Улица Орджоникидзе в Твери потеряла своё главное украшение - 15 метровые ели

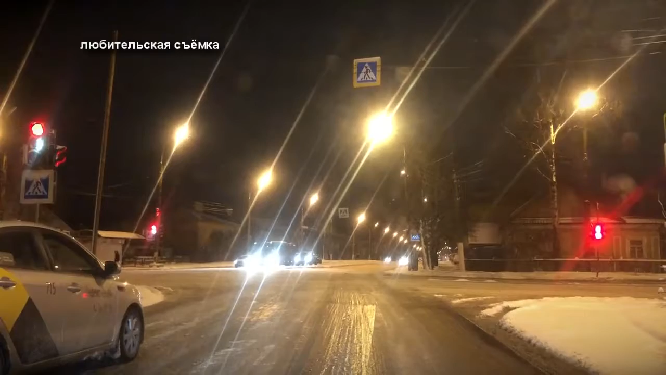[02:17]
которые в ночь суббота на воскресенье замелось снегом. Они покрылись льдом. По всей видимости, городские власти решили продолжить экономить на уборке дорог и забыли о безопасности тверичан.